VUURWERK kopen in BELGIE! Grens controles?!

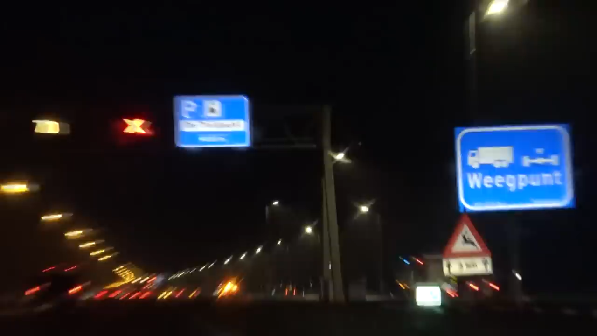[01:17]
Er staat hier misschien wel wat in de fik. Wat is er nou weer gebeurd dan?
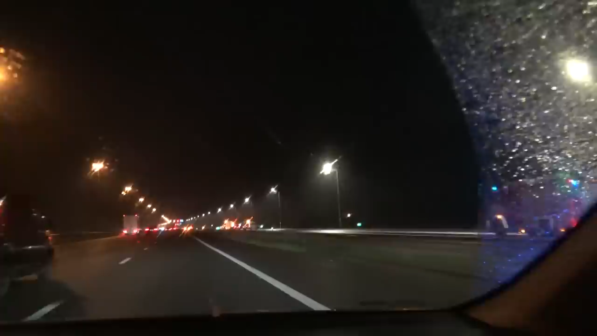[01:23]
Ja maar waarom ga je de auto's zo zacht man? Zo. Wat zo. Ketting botsing man. Zo. Ketting botsing. Het duurt toch wel even voordat we in Baarle zijn.